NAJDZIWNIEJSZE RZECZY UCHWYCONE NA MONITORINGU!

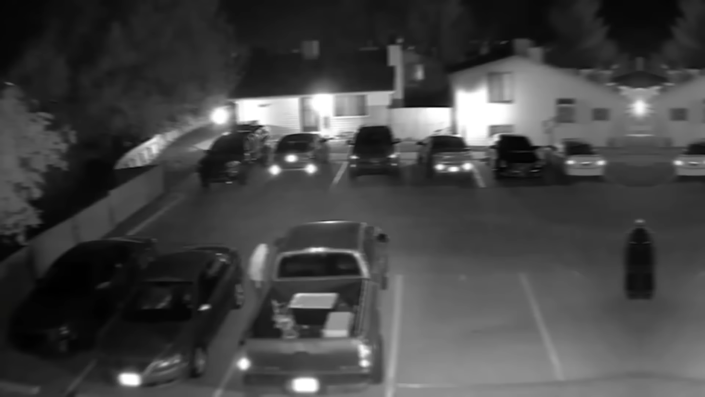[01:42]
Chodzenie po parkingu i szarpanie za klamki samochodów to zachowanie, które może być postrzegane jako podejrzane i potencjalnie nielegalne. Zwłaszcza, gdy ktoś nakryje Cię na gorącym uczynku.